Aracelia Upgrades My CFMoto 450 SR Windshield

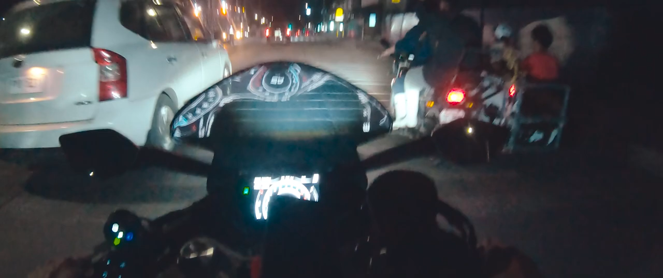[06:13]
Ito siya. Actually, ang ganda niya tignan pag nandito sa likuran ng dash. Actually, good. Ang taas niya, in fairness.